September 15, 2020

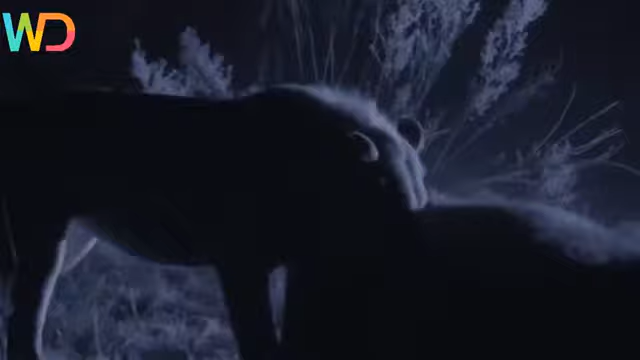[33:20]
Killing an adult buffalo is a massive accomplishment for any lion.
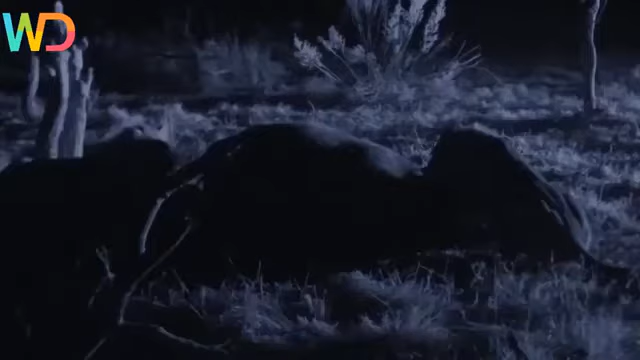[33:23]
These two young male, even by Savuti standards, this will keep them fed for at least 3 days. That's if they manage to keep it.
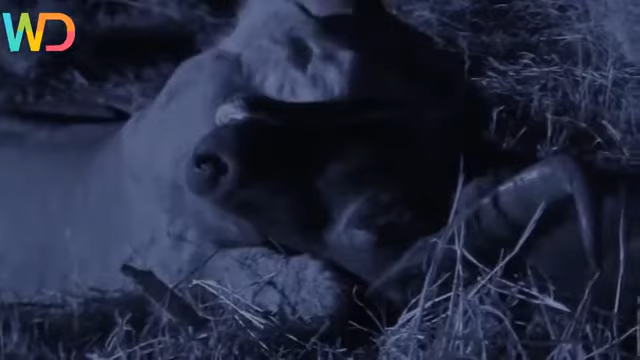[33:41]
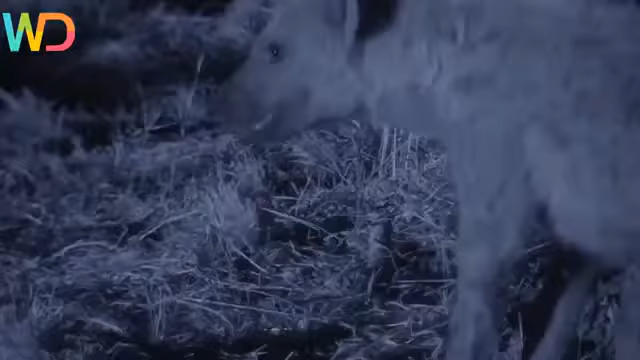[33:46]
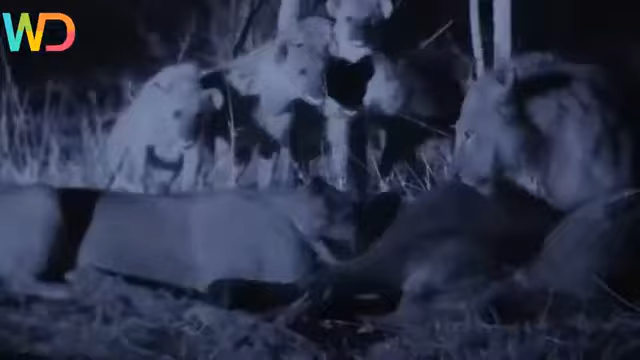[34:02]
Against this clan of 22, it's hardly a fair fight.
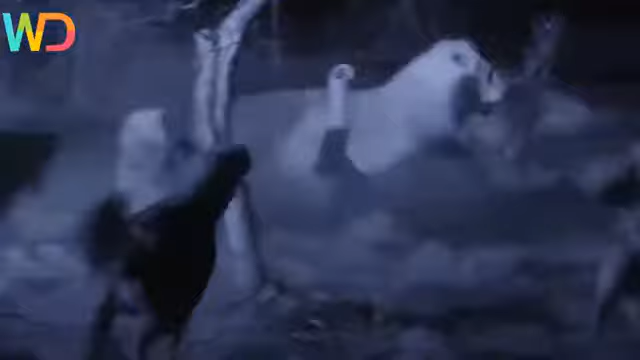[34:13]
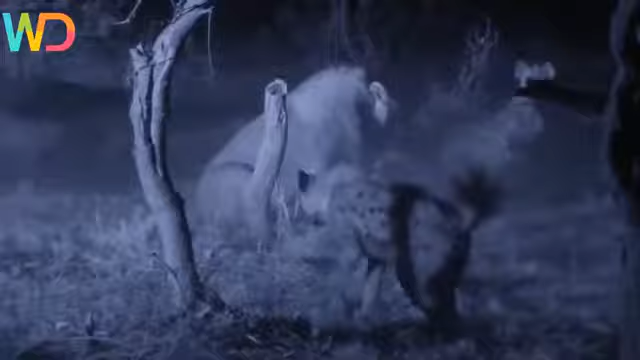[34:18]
He's surrounded.
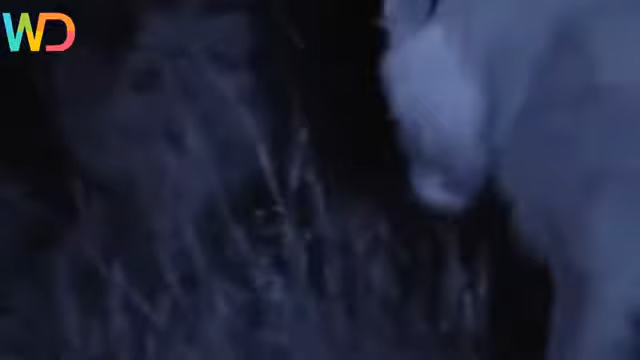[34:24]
This many hyenas can rip a young into shreds.
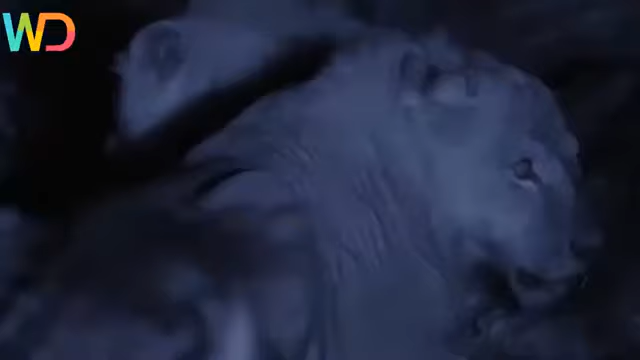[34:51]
After hunting this buffalo for 18 hours, the nomad lions aren't giving up their kill.